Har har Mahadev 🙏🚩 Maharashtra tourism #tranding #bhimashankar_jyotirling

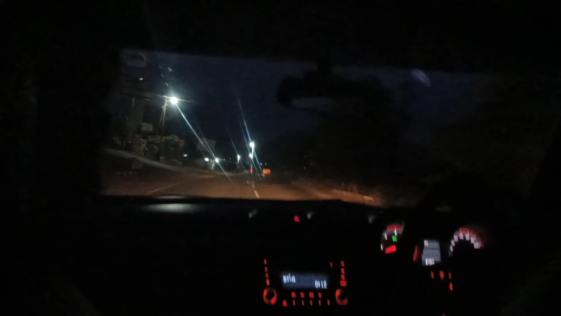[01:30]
जल्दी हम पहुंच जाएंगे तो अब यही चल रहा है थोड़ा-थोड़ा होने लगए थ्ड़ा आप लोग देख सकते हो